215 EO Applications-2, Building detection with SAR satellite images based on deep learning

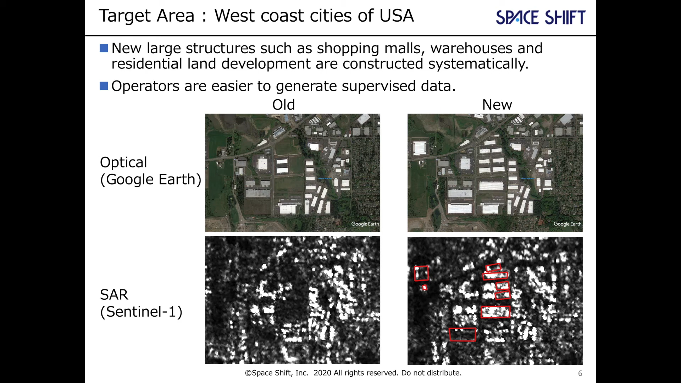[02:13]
The image here shows optical and SAR images and superverse data polygons. As for SAR satellite data, we chose SageGene 1 series, because it is non-operational and observes all over the world,
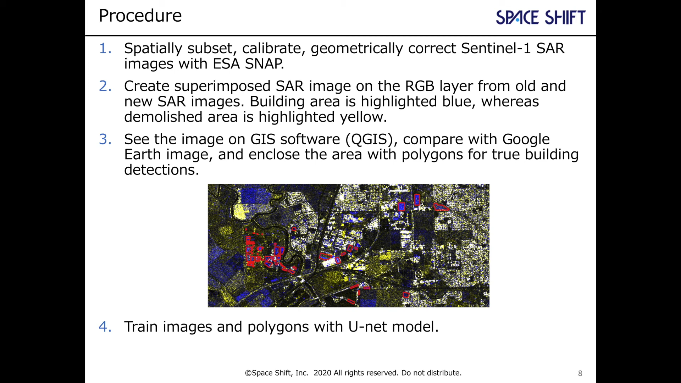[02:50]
and train all of them into unit models. Here we show results of prediction.